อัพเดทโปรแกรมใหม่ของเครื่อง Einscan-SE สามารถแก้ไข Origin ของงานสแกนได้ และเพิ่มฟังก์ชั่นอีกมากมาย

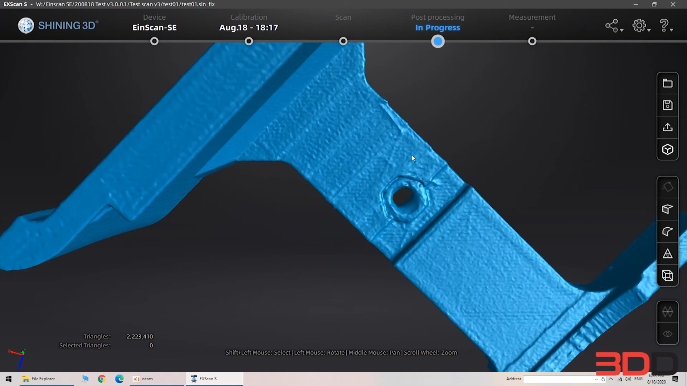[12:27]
ปิดมาให้ดีด้วยครับด้านในจะไม่ค่อยได้เท่าไหร่นะครับแต่ว่าได้เคลียร์เรื่องนิดนึงนะ
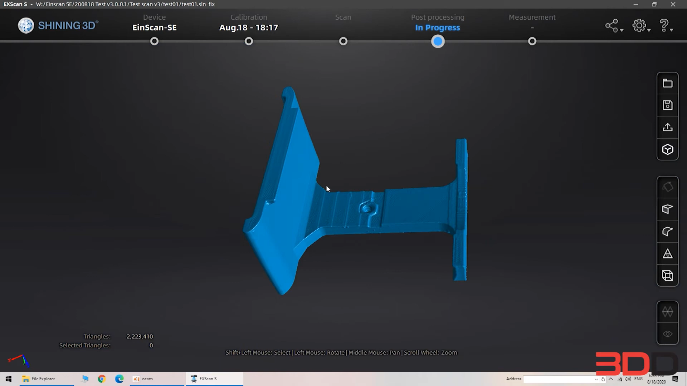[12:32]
ครับนี่คือจุดด้านนอกตัวชิ้นงานชิ้นนี้จะเป็นชิ้นงานของเ
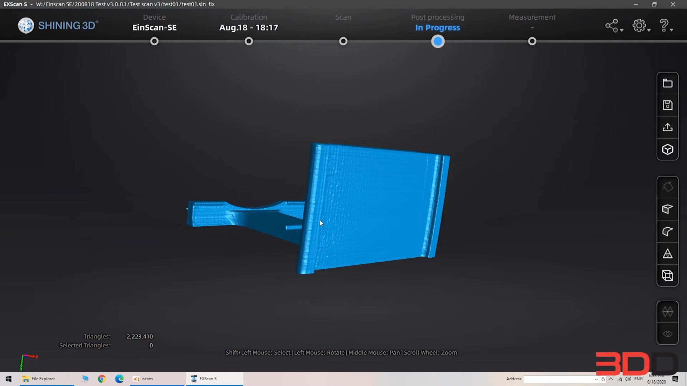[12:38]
ครื่องพิมพ์เตอร์นะครับของเครื่องพิมพ์เตอร์ก็ถือว่าทำได้ดีนะ
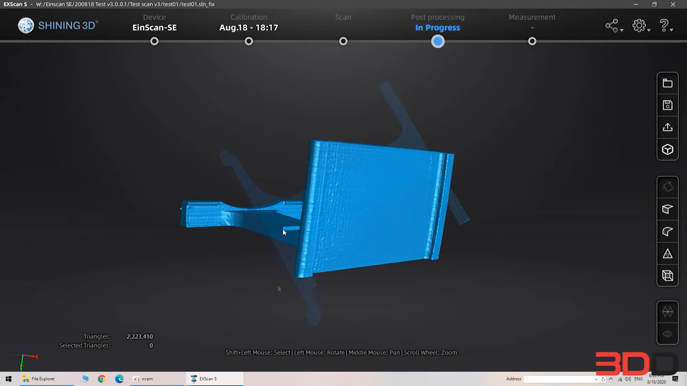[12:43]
ครับก็เดี๋ยวหน้าต่อไปนะครับเดี๋ยวเราจะมาดูของหน้าตัว measurement นะครับ measurement คืออะไรคือการวัดขนาดนะ
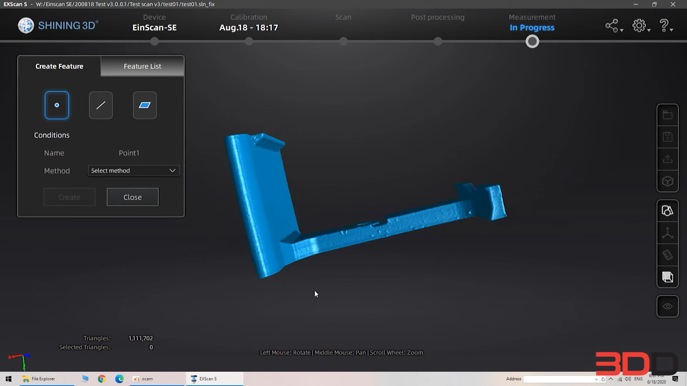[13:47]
เครื่องมือที่มีมาให้ใหม่นะครับเราจะมาใช้ยังไงนะครับก็เดี๋ยวเรามาทำเป็นตัว create feature ครับก็คือทำเพนทำลายนะครับแล้วก็ทำเพื่อจะไปดึงเข้าตัวจริงอัน
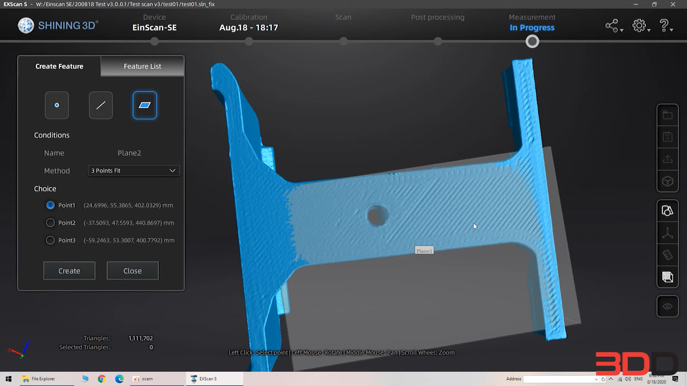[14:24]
จุดแล้วก็คีย์เนี่ยเป็นที่มาครับ3จุดที่เราเลือกก็จะจับขึ้นผิวจะ3จุดนะครับ
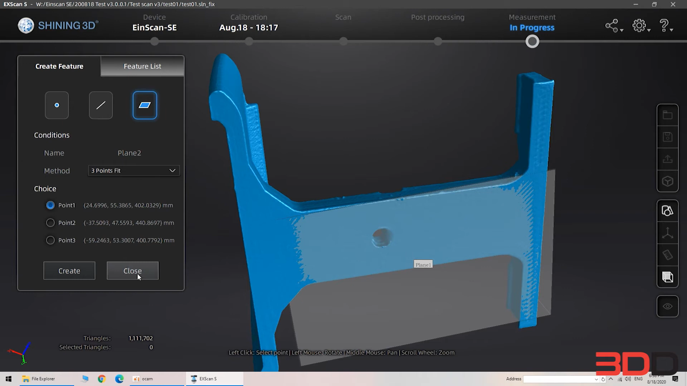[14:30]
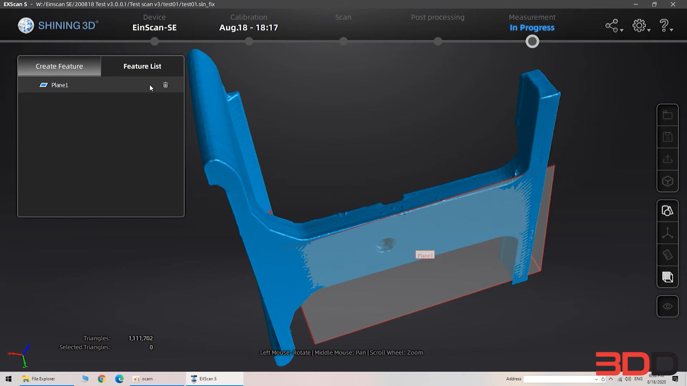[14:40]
แต่ว่าเราทำเพลงมาดูที่ feature list ครับก็จะขึ้นเพลงครับว่าเราทำเพลงนี้ขึ้นมาครับถ้าไม่ใช้ก็ลบทิ้งได้นะครับแล้วก็มาดูที่2นะครับเป็นแบบ point
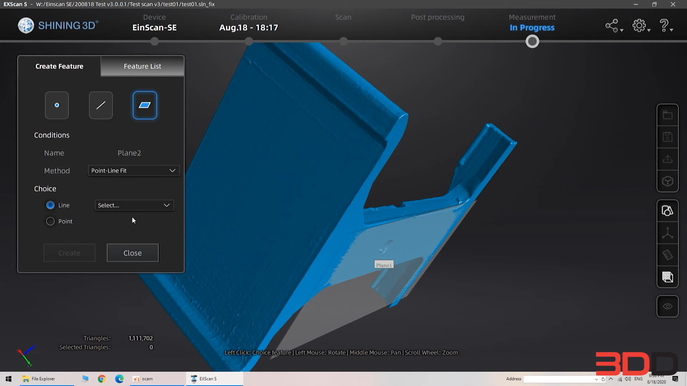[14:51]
line fit นะครับ point line fit ก็คือต้องมีจุด1จุดนะครับแล้วก็มีเส้น1เส้นเพื่อจะ create เป็น feature ขึ้นมานะครับและอันที่3ก็เป็น base fit ครับก็ค
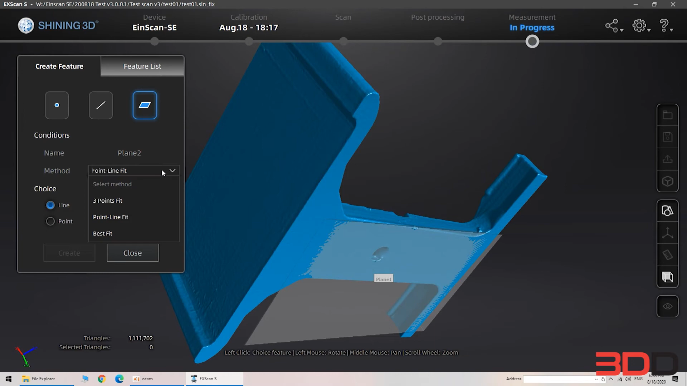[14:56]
เบสิกก็คือเ
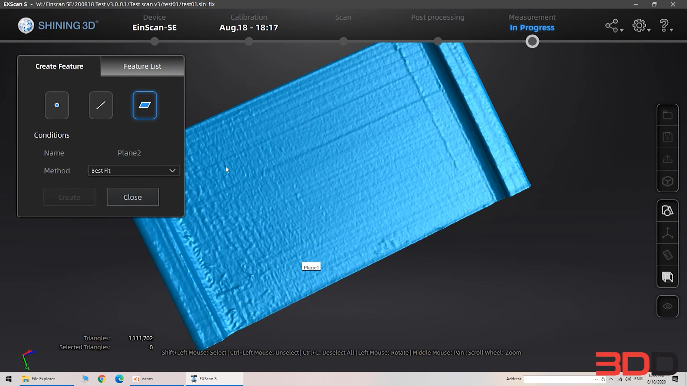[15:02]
หมือนคล้ายๆตัวเราดีดชิ้นงานนะครับแล้วกดชิ้นค้างแล้วก็วงด้านที่เราต้องการนะครับจะขึ้นเป็นสีแดง
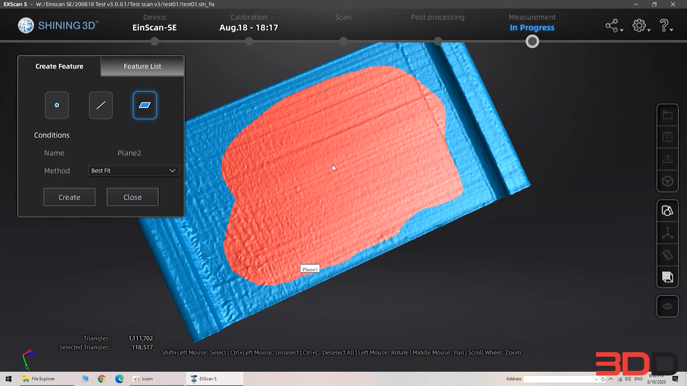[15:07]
เพียงก็จะมา
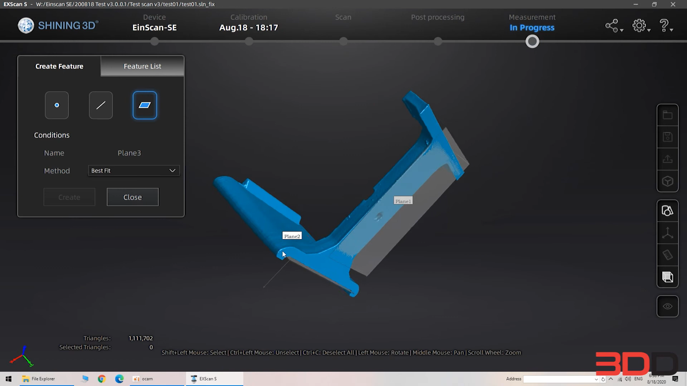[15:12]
ด้านที่เราเลือกนะครับมีตัวส
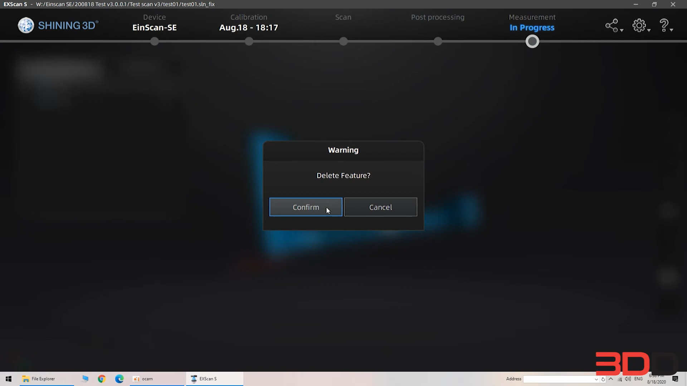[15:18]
องนะครับตัวการของตัวคอมพิวเตอร์นะครับแล้วก็จะมาสร้างนะครับ
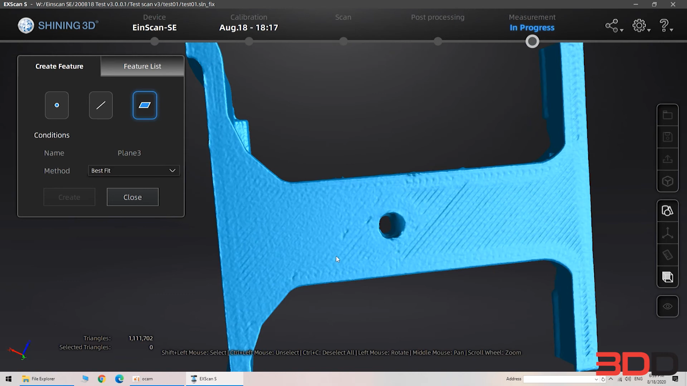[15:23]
ใช้เป็นเบสิกทำด้านล่างเลือกเลยครับด้านที่เราต้องการนะครับ
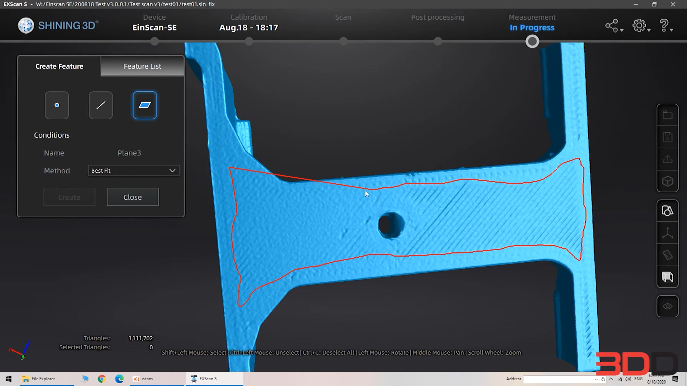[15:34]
โอเคครับโอเคครับจะได้ด้านนะครับ